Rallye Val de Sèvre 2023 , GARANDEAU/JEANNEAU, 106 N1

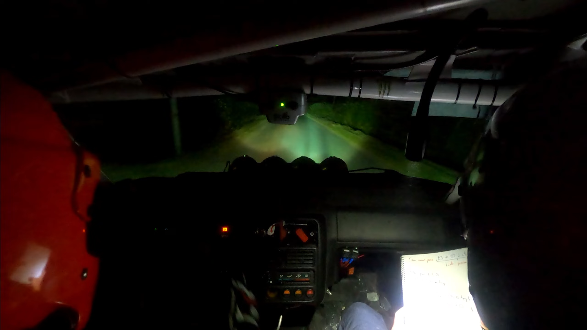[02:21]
Droite 3 plus Milon, pardon. Et 50 mètres, droite 4 Milon. Droite 4. Et 100 mètres, gauchy.